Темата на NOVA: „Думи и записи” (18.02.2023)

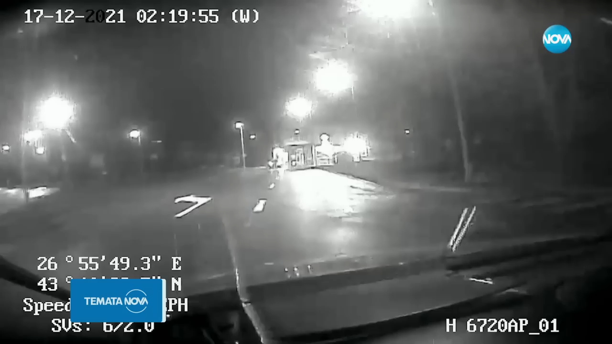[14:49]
На него се вижда как патрулът тръгва, движи се около 30 секунди, а пред него няма друга кола. Влиза в ето тази уличка, изминава 200-300 метра и стига до ето тази спряла лека кола. Празна! Съв затворени врата.